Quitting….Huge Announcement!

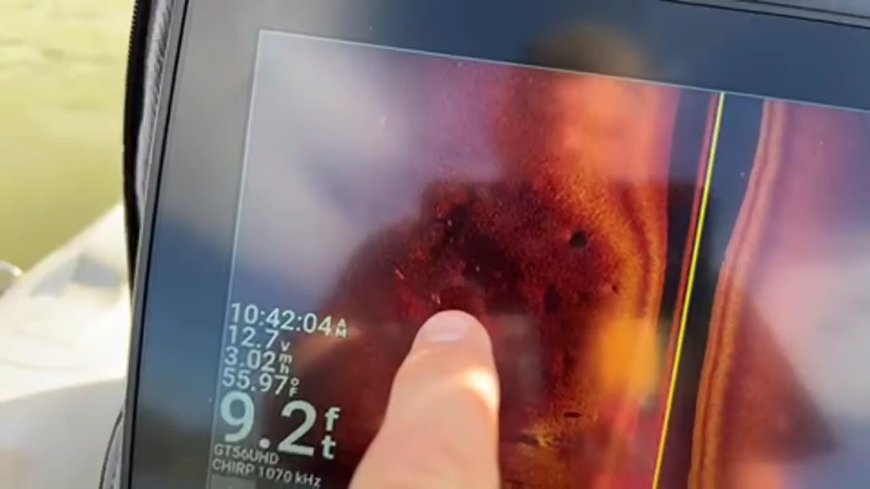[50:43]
On screen: depth 9.2 ft, water 55.97°F, speed 3.02 mph
center of that one that little dot that's a fish and he's protecting his nest and that's usually a good place to
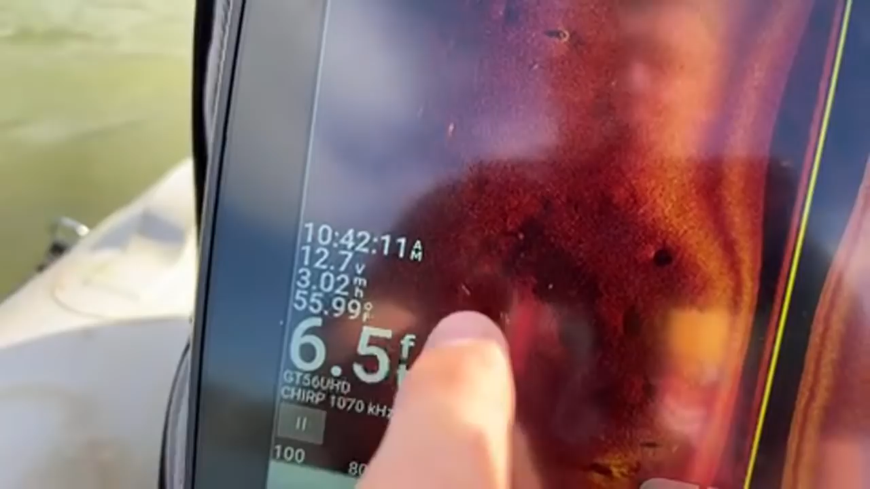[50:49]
On screen: water 55.99°F
fish in the summertime because bass will be around here eating their eggs
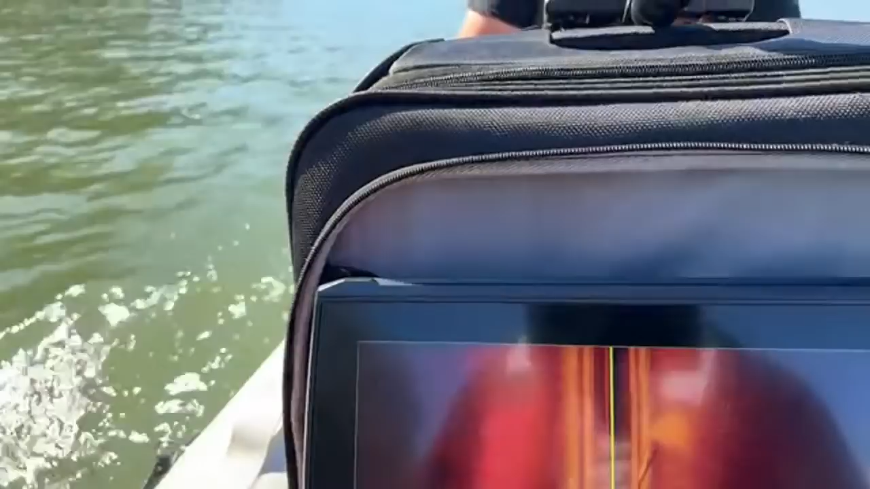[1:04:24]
could you though i mean it's six feet i don't know if you get that
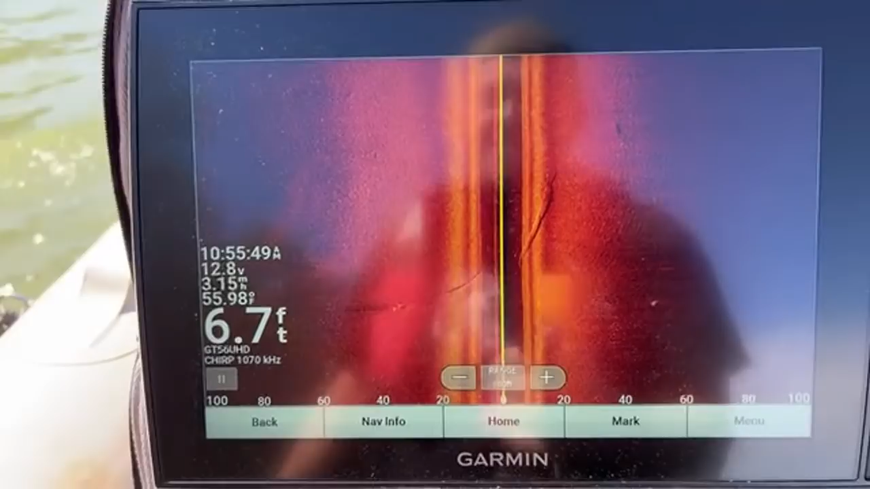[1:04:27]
On screen: depth 6.7 ft, water 55.98°F
all right let me show you what i just seen let's see we can pass over it again
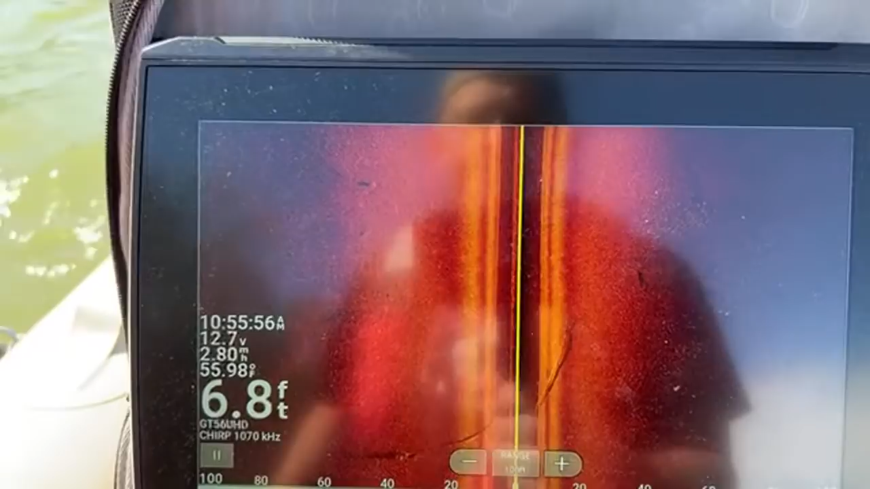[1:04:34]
On screen: depth 6.8 ft
a lot easier going the other way because the the wakes were with us there it is on the right side this time
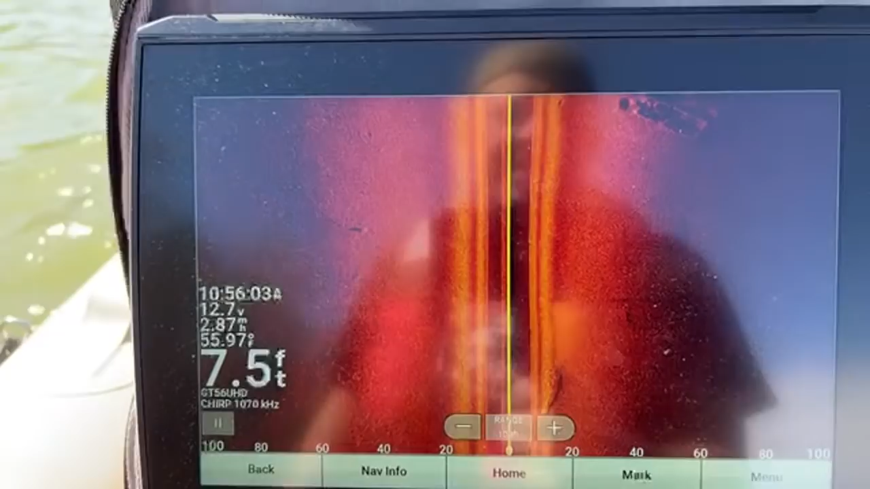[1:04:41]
On screen: depth 7.5 ft
it's just a rectangular frame of something could be a could be a sunken boat
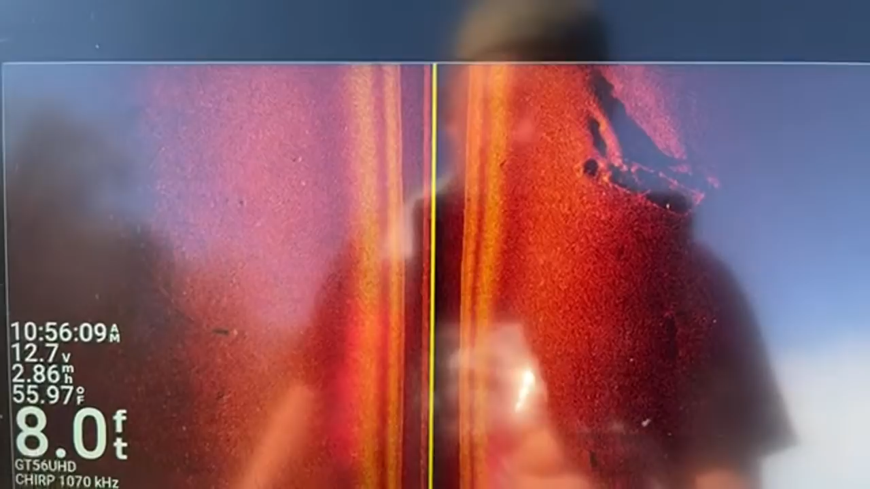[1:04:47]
On screen: depth 8.0 ft, water 55.97°F
pontoon maybe
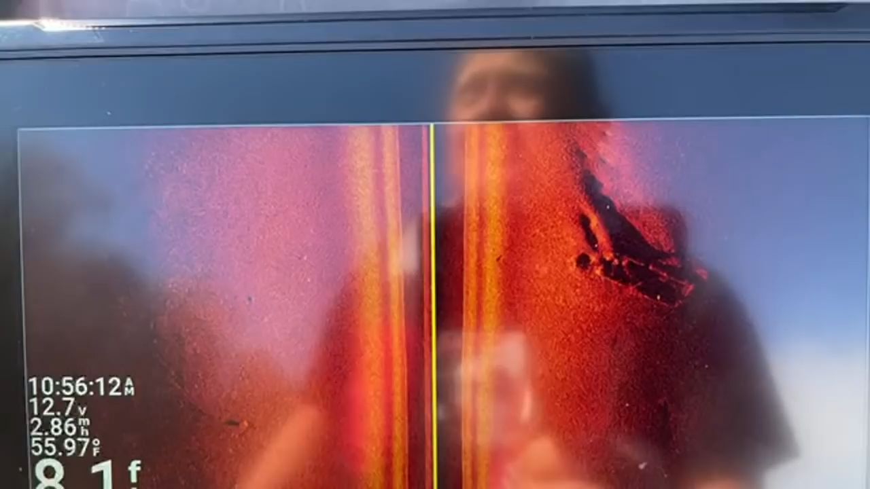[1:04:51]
On screen: water 55.97°F
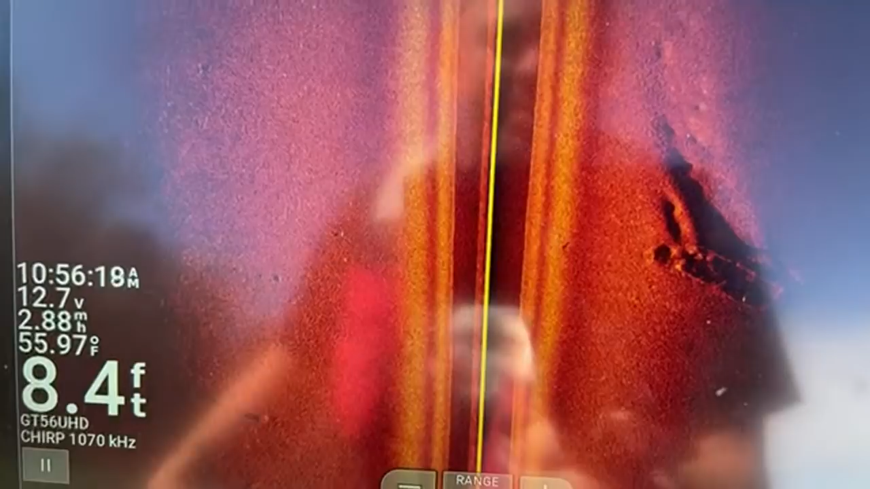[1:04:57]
On screen: depth 8.4 ft, water 55.97°F
could be a bus doubt it could be a boat dock
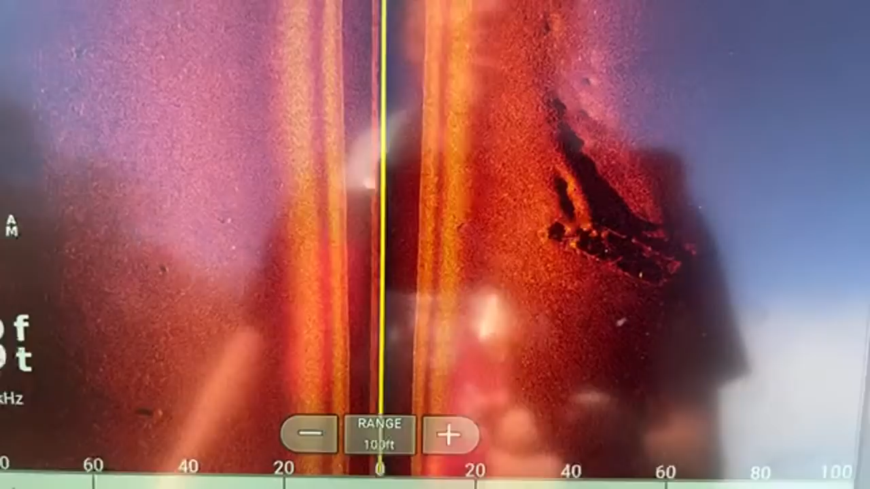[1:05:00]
what do you guys think it is definitely not a safe it's 20 feet oh there is a dirt road right there maybe somebody could have pushed something down it might be
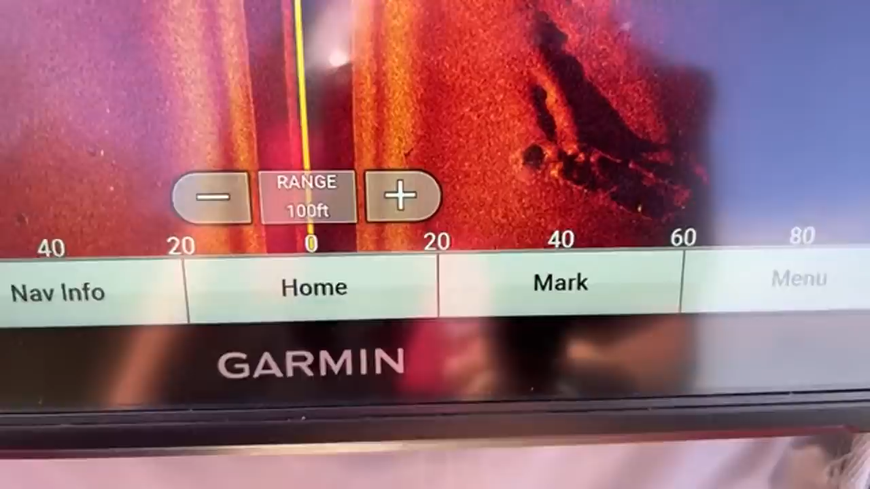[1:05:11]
a car i don't know how long is it 20 feet at least there's a clearing over here where